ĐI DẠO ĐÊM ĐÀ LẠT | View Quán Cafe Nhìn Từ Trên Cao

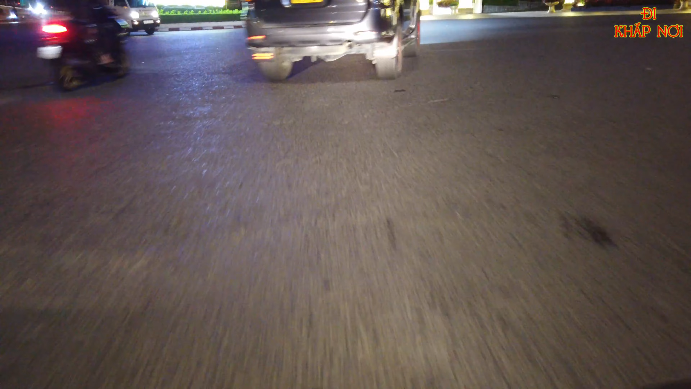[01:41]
đây là phía trung tâm của thành phố Đà Lạt và
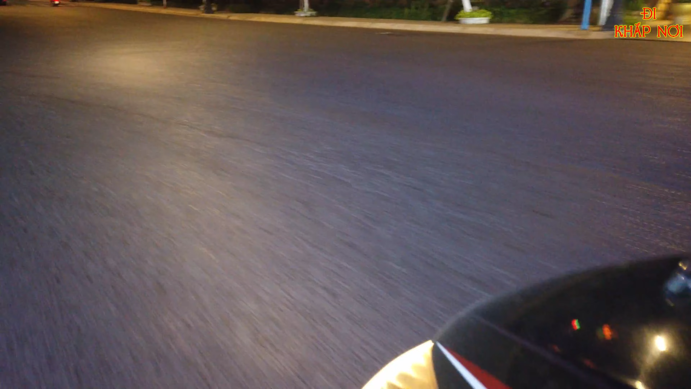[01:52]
ngay kế bên chính là Hồ Xuân Hương chúng ta di chuyển lên trên này đi qua
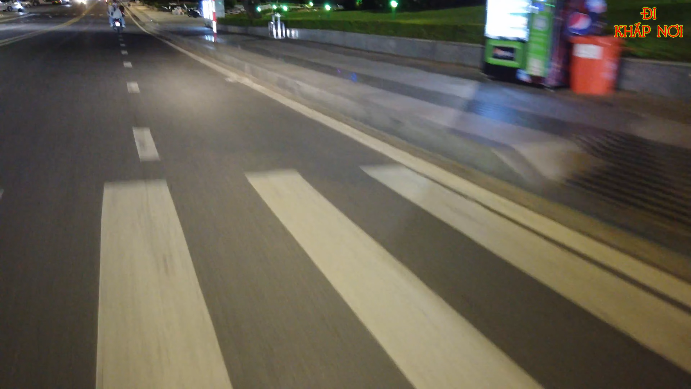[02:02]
quảng trường nơi mà có quán cà phê